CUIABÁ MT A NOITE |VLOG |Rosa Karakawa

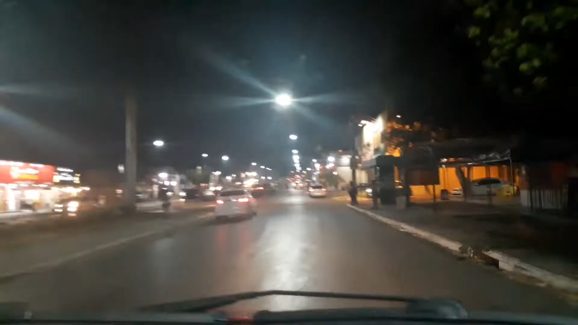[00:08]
Esse aqui é o bairro Jardim Imperial, Cuiabá, Mato Grosso,
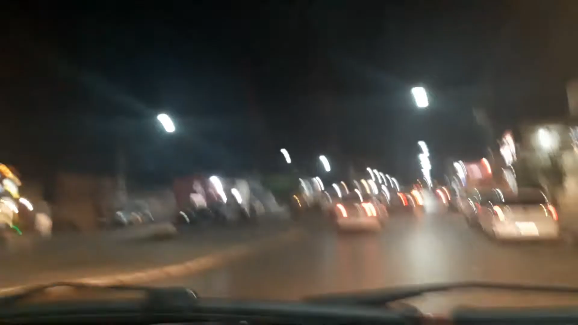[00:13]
que é a Avenida das Palmeiras, uma das avenidas onde tem uma feira na sexta-feira, que é muito bacana essa feira. Aqui sempre está movimentado, nem parece que a gente está na pandemia.
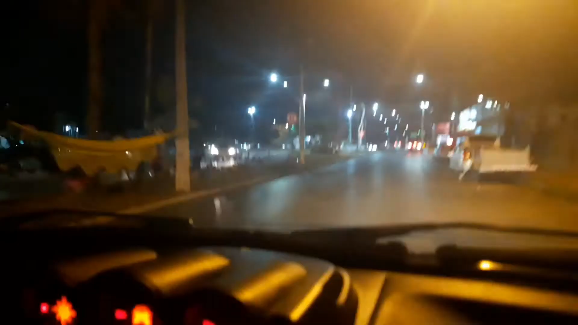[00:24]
Aqui tem uma rotatória viola de coxa aqui, bem bonita aqui.
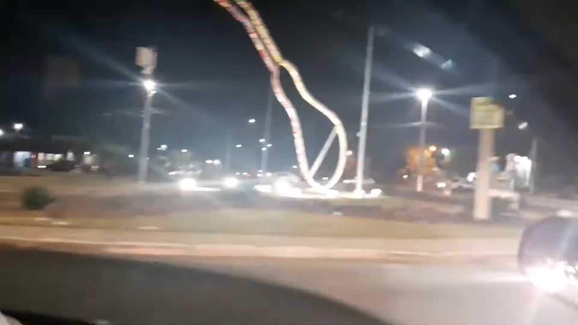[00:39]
E aqui é a Avenida das Torres.
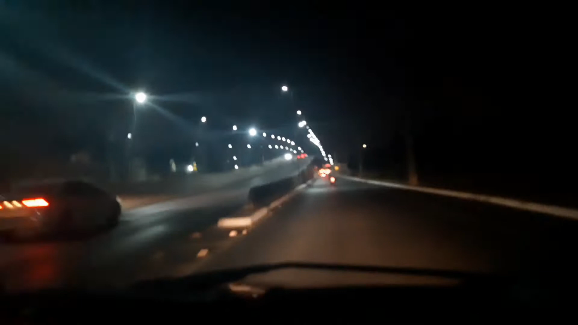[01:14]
Viaduto Juca do Guaraná, Avenida das Pontes. Tudo daqui eles são bem. Eles têm essas hastes.
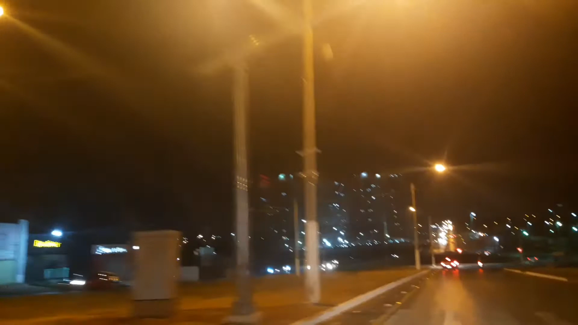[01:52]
Aqui é a estrada do Moinho, que te dá acesso aí, você ir reto, você pode chegar lá no centro, ou se você virar aqui nessa rotatória, você vai sair lá no Shopping 3 América.
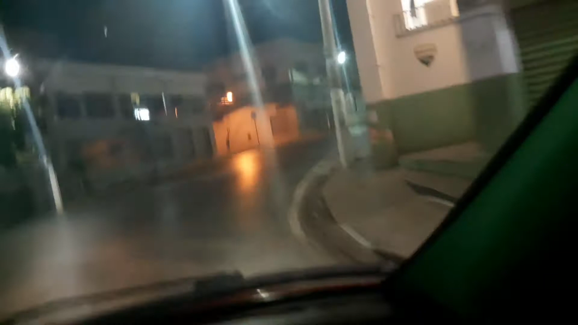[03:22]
Aqui a gente já tá virando, ó, subindo aqui para Getúlio Vargas, no centro da cidade já. Esse é o movimento do centro aqui, o central mesmo, durante a noite para cá, para essa região aqui perto da praça, igreja matriz, ele não é tão movimentado, igual eu vou mostrar para vocês lá em cima.
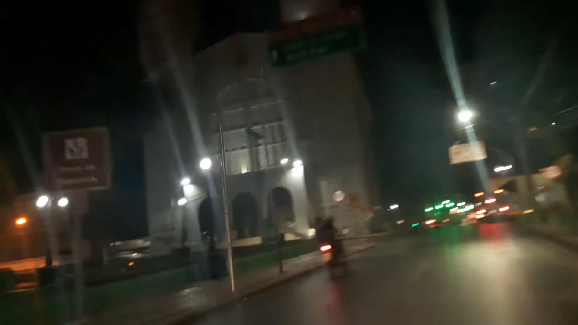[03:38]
Aqui é a catedral, olha que igreja bonita. Aqui do lado direito é a estação,
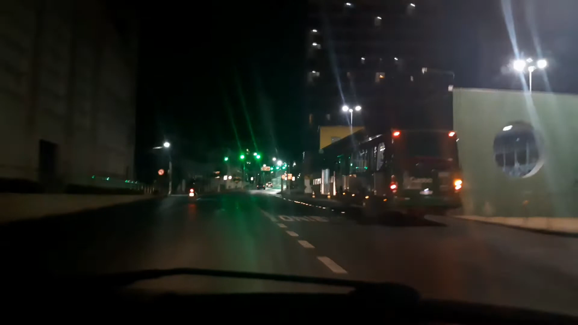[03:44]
né, onde você vai esperar para pegar o ônibus aí, ó, que os ônibus ficam parados aí, é climatizado.
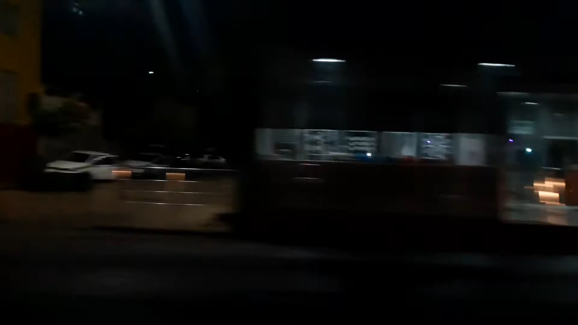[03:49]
Aí tem a nossa praça, depois eu vou gravar um vídeo aqui mostrando melhor para vocês aqui o centro da cidade durante o dia. Mas aqui a gente está subindo mesmo para mostrar para vocês aqui como que é o movimento aqui em cima, os lugares à noite onde o pessoal costuma ir, né?
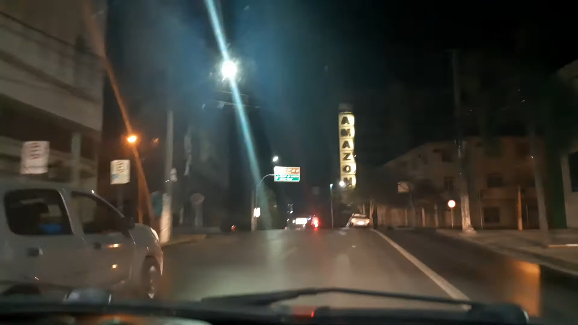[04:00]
E geralmente aqui na Getúlio Vargas, aqui para cima, onde tem os bares mais antigos,
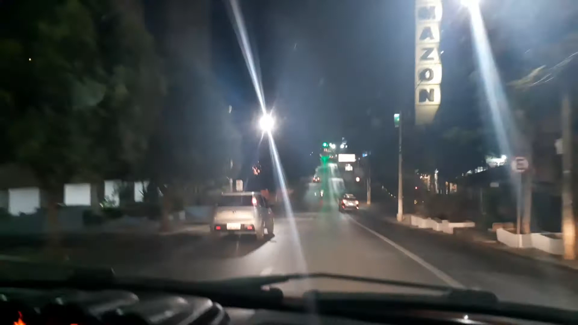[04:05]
onde eles, o pessoal se reúne para comer, para beber. E aqui, ó, é em cima. A gente passou aqui do lado, tem uma escola, e a gente está indo sentido aí esses bares para mostrar para vocês.